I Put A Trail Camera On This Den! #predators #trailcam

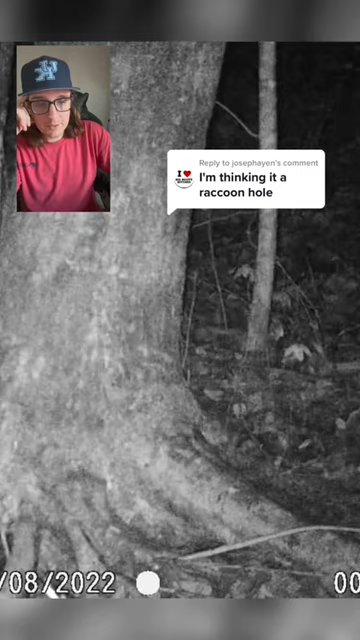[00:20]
was like four days ago i can't remember if this was before we trapped the coon or what looks like a
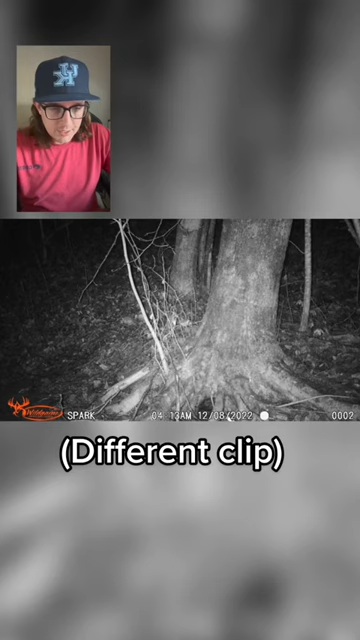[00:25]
stick moving right there if you look at the previous clip you'll see like you don't see the coon go anywhere
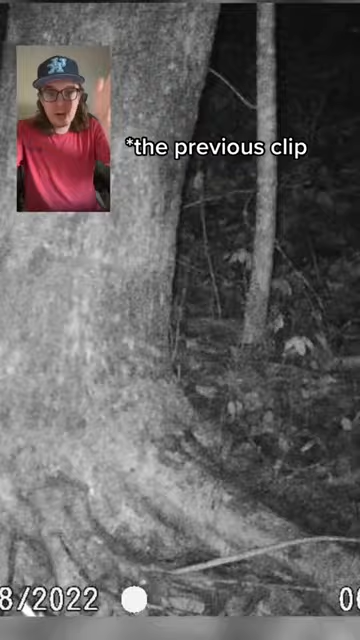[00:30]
else and the clip's 15 seconds long you just see it go around back of the tree so is it going up the tree and then like down in the den i don't know i think that's possible all right now here we have a rabbit been seeing a few of those guys on trail cam there
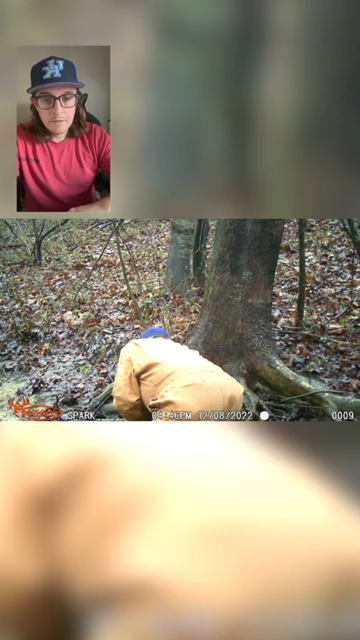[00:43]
i am sticking the camera inside the den if you guys haven't seen that go check that video out oh we got a deer this is like the second
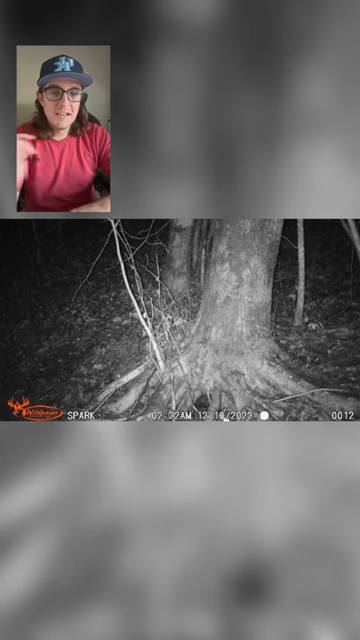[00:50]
deer we've had on trail cam the entire time there's another deer heck yeah that looks like all that we got on camera